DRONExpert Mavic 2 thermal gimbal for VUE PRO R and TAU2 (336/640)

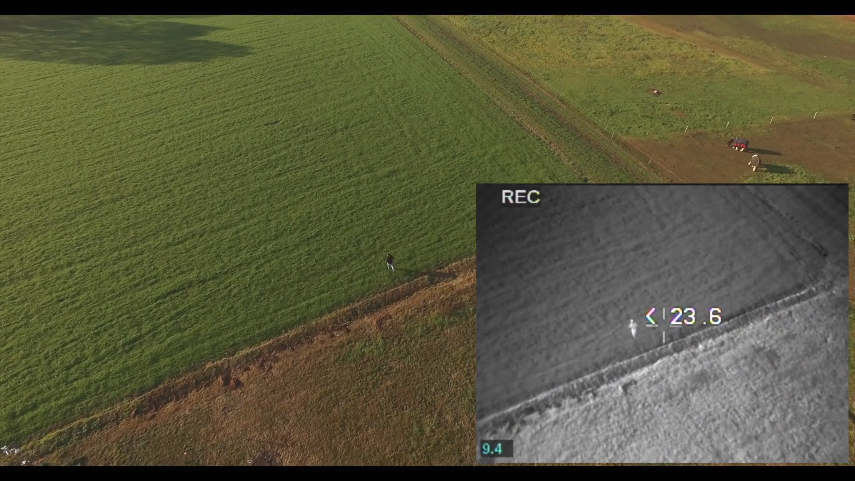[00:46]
You can also record daylight and thermal images at the same time.
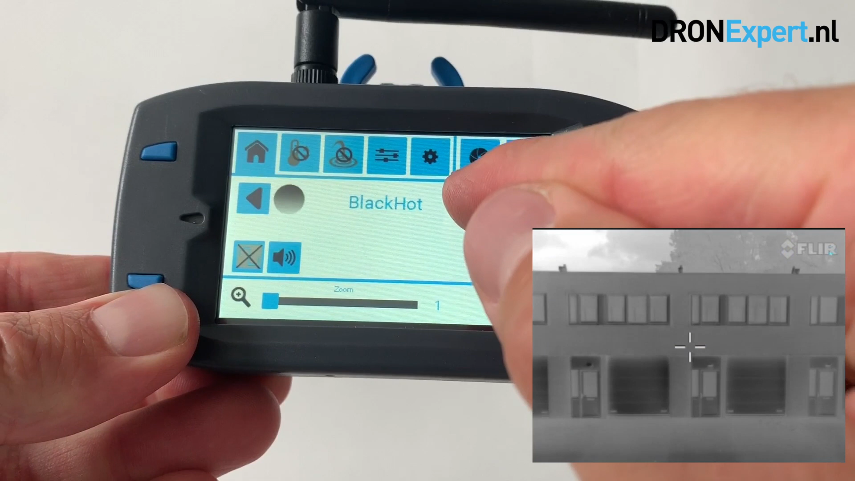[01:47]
It is therefore suitable for almost every application.
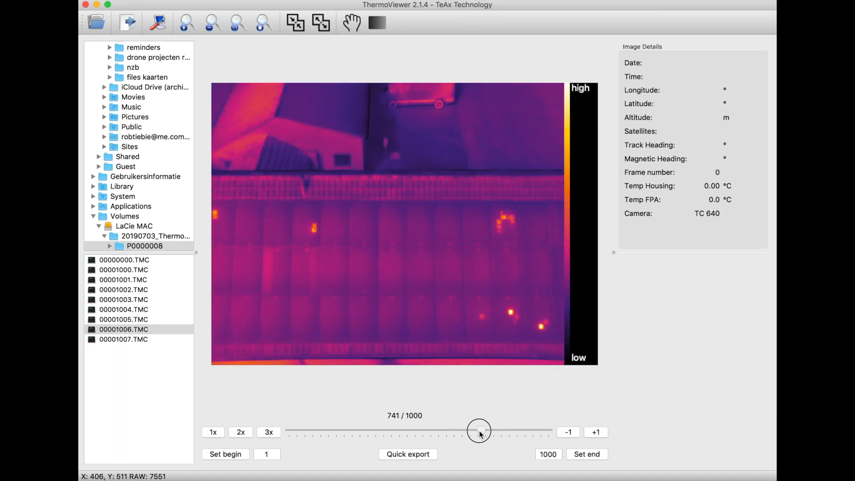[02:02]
which are suitable for post-processing with, for example, FLIR tools to generate reports.
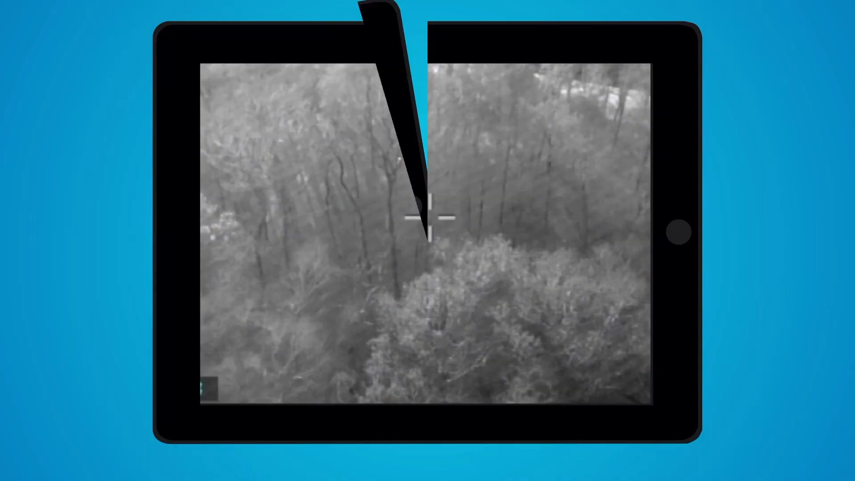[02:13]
Thanks to the drone expert automatic hotspot detection, you can see more than what the default thermal image shows you.
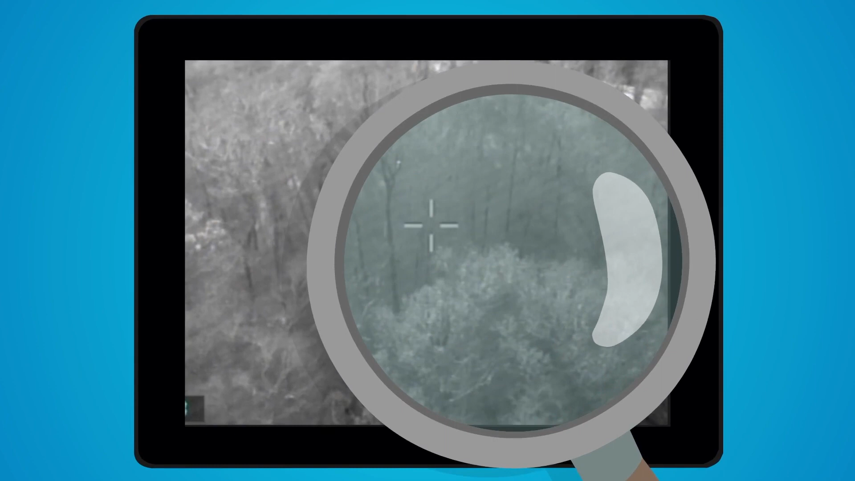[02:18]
Even if no hotspot contrast is visible on the thermal image,
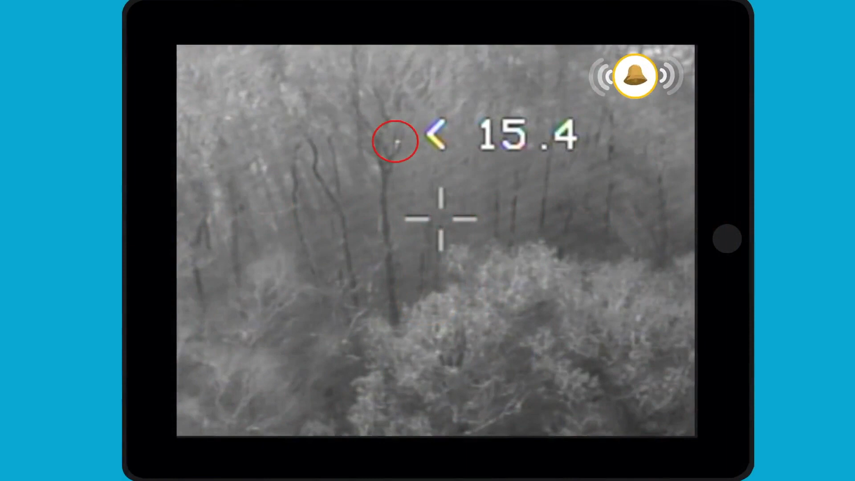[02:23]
the auto hotspot detection allows you to mark the hotspot through measurements based on pixels.
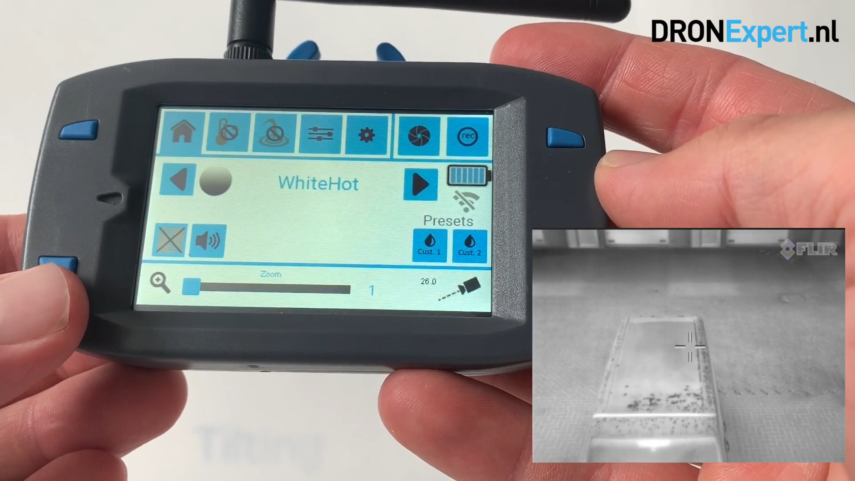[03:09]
All features of the thermal camera can be operated with your fingertips. The thermal setup includes an LCD touch
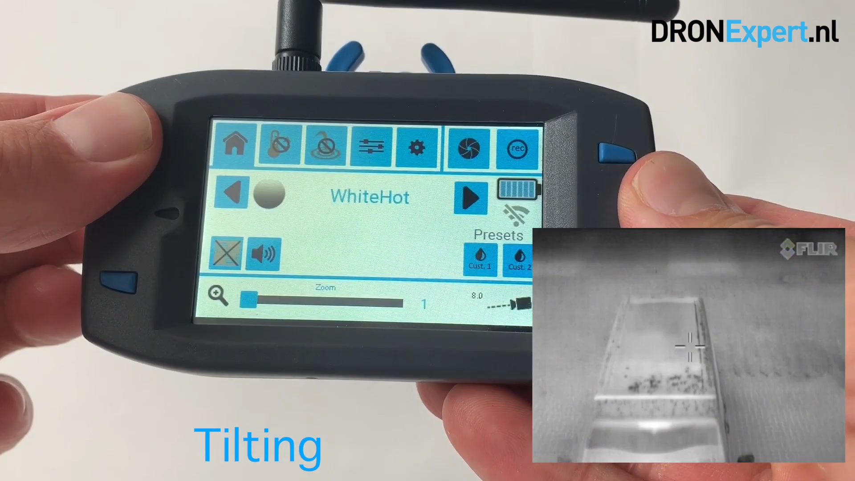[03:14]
control unit that
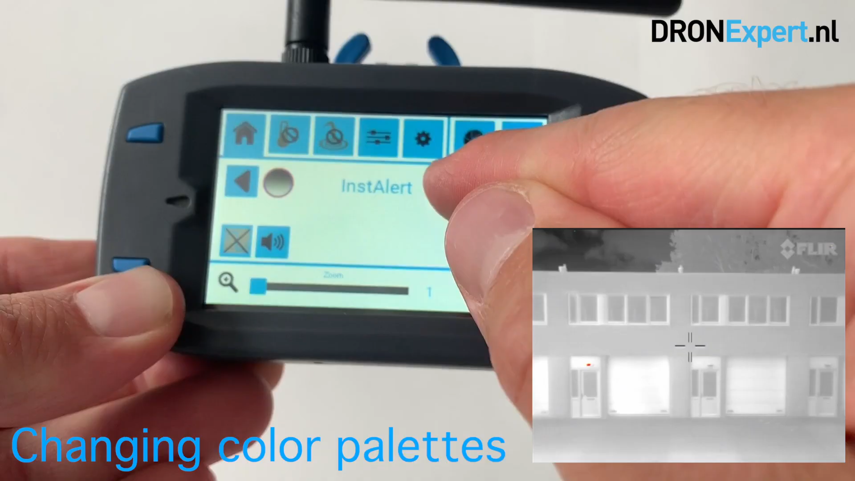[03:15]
allows you to remotely control all features of the FLIR camera.
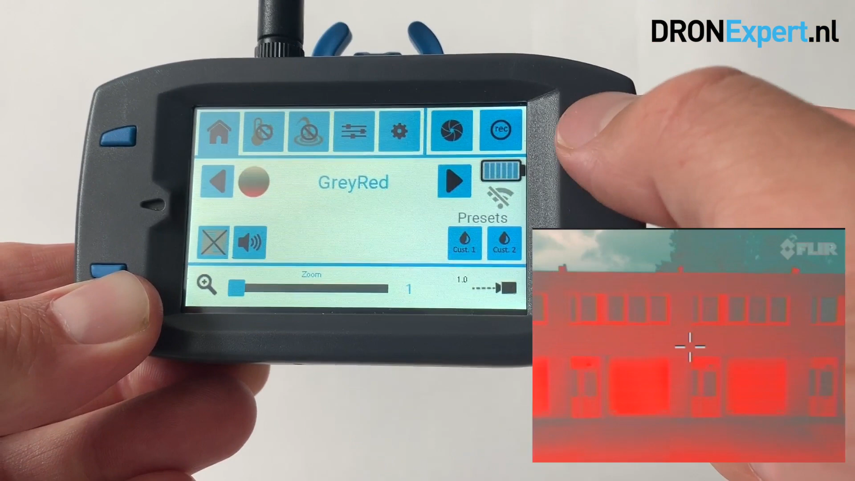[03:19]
Some examples of settings you can adjust from a distance are the tilt, palettes, digital zoom,
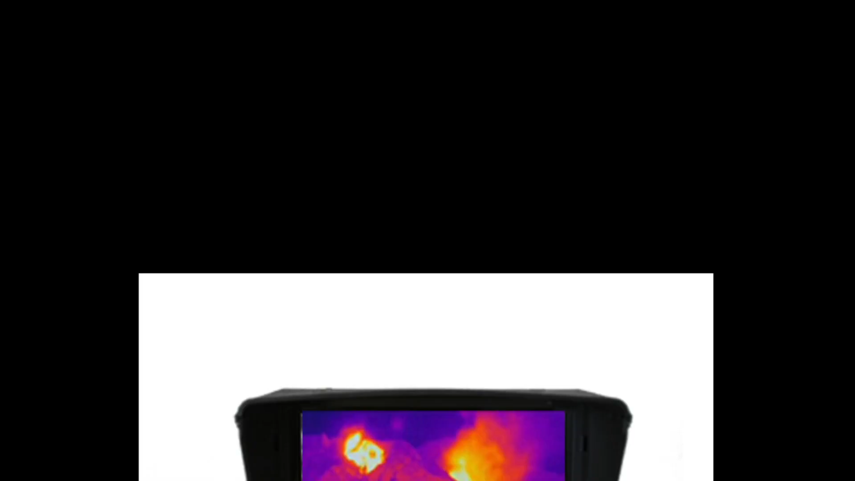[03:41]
a 7-inch thermal LCD receiver with an integrated DVR,
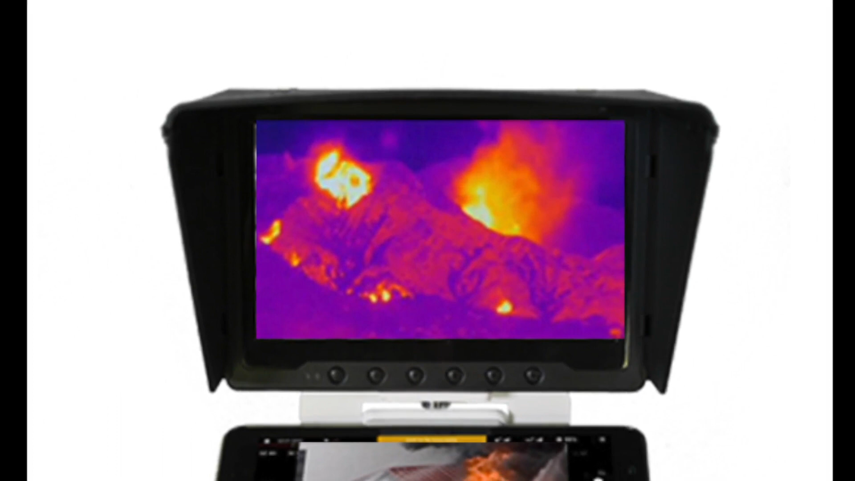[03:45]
a pre-mounted FLIR thermal camera, either a VIEW PRO-R 336 or 640, or alternatively, a TAU-2 336 or 640.